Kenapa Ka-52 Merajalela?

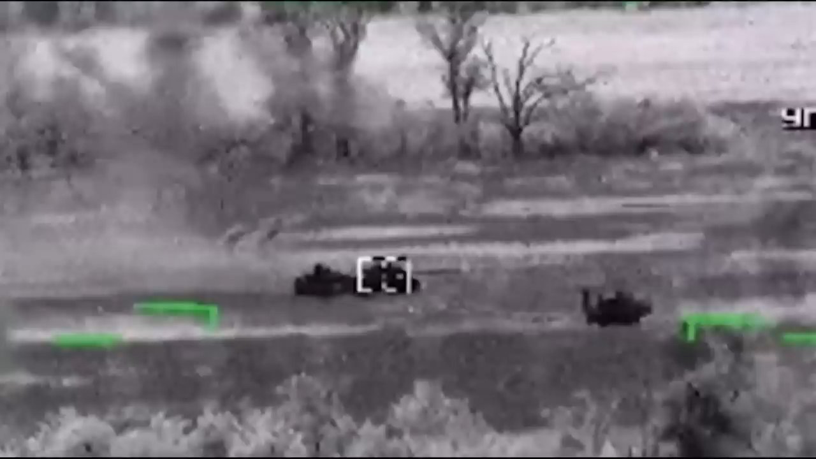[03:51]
Selain itu juga 9A4172K Viker-1 yang dapat mencapai target pada jarak 8 hingga 9 km.
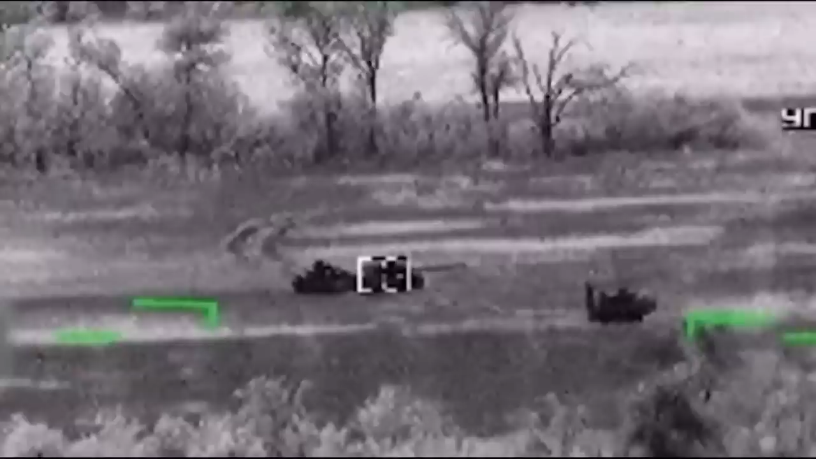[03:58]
Kedua rudal menggunakan panduan sinar laser, meskipun 9M120 dengan panduan radio juga dapat digunakan.
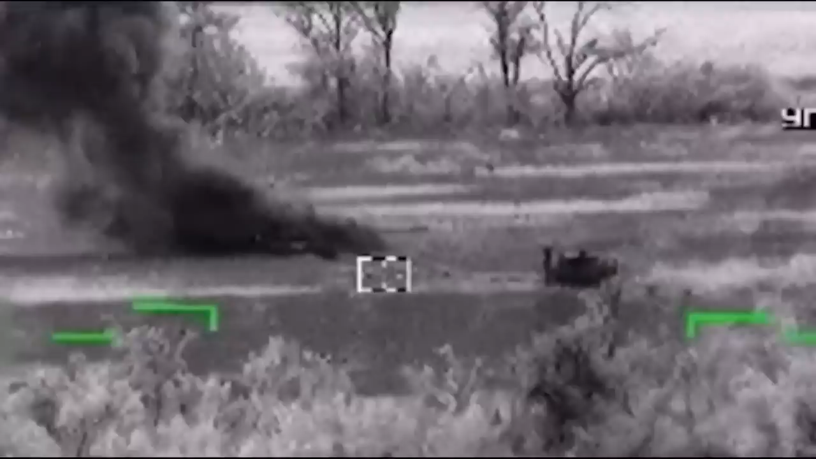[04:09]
Video heads-up display yang diterbitkan Kementerian Pertahanan Rusia menunjukkan KA-52 menyerang target Ukraina termasuk target bergerak dengan Viker-1 dari jarak miring sekitar 8 km atau lebih.
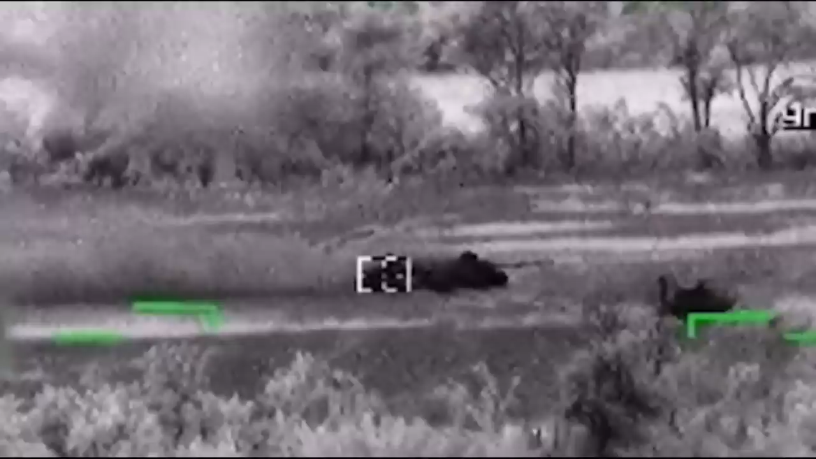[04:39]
Faktanya, kemampuan KA-52 menyerang target darat bergerak termasuk dalam kondisi malam hari merupakan keuntungan yang cukup besar.
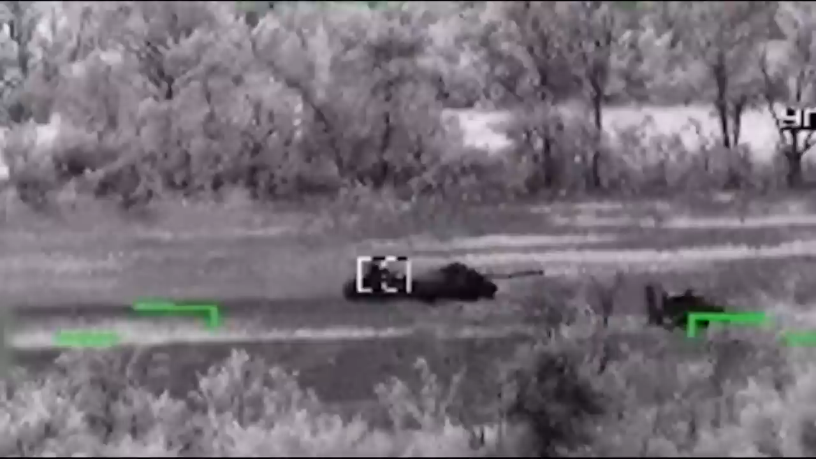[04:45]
Plopsky menilai saat ini banyak target yang diserang KA-52 tampaknya adalah kendaraan yang terletak di dekat atau di depan garis Ukraina.